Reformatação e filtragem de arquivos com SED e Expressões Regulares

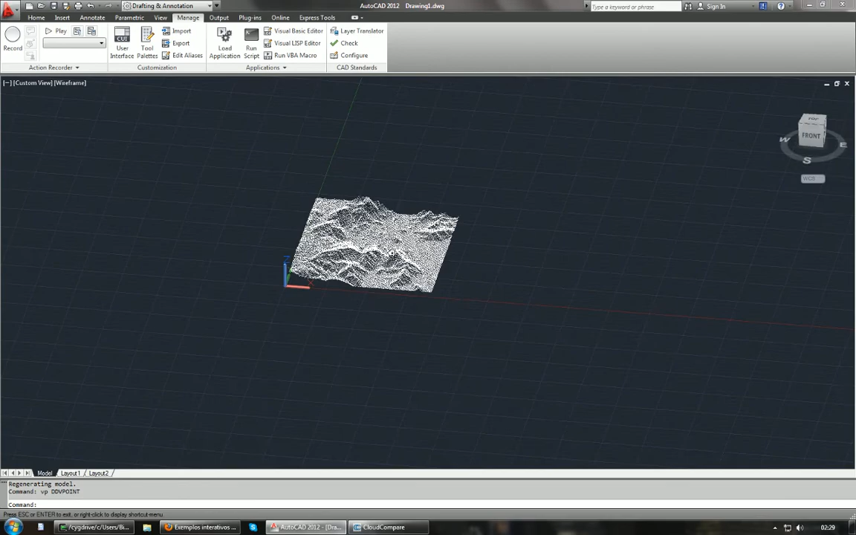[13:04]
coisa ele até fica muito pesado pra uma simples linha de ponto então posso até usar um outro aplicativo chamado Cloud Compare
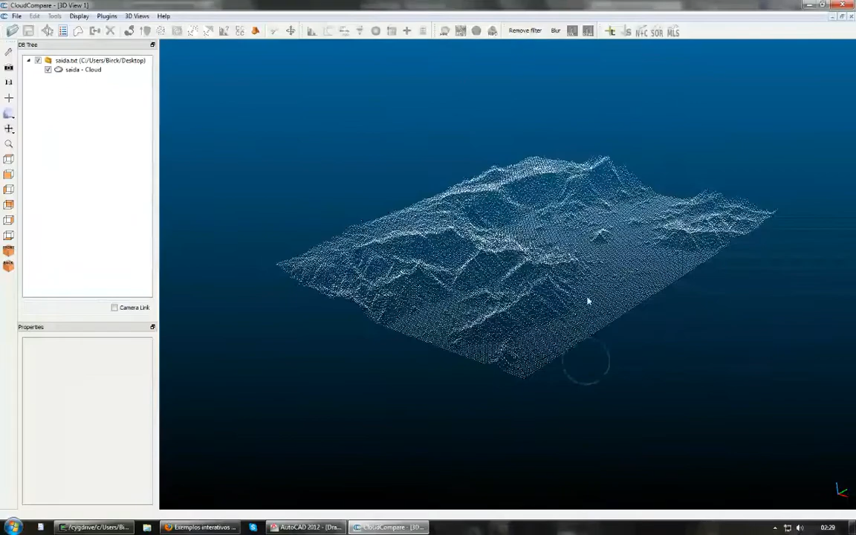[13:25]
a nuvem de pontos bem mais eficiente que no AutoCAD até dá pra se quiser deixar um pouco mais mais bonito então é isso daí a ideia do vídeo era mostrar como que às vezes uma simplesinha de comando com alguns aplicativos como CED e GREP e com uso de expressão regular você pode sem necessidade de baixar um programa específico ou perder tempo programando alguma coisa mais complexa em sei lá C Sharp Python alguma coisa assim
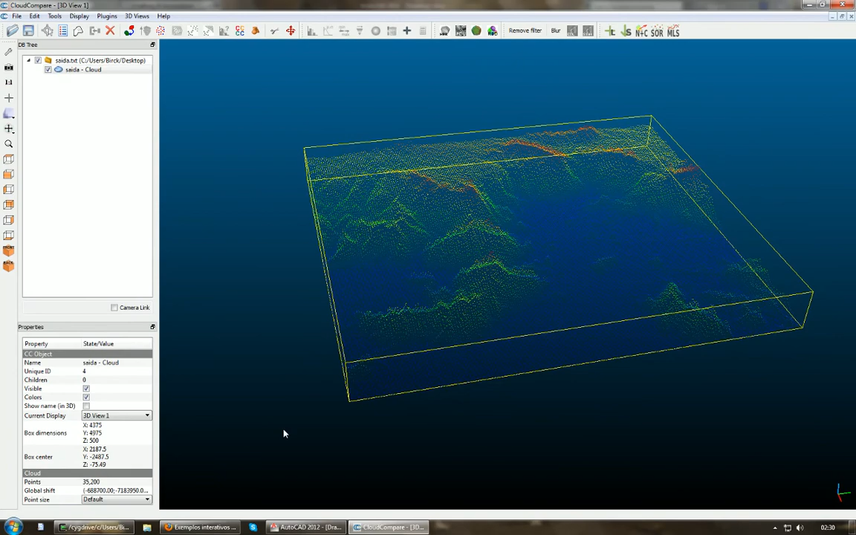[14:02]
obter o resultado que você precisa de forma bem rápida espero que tenham gostado e é isso um abraço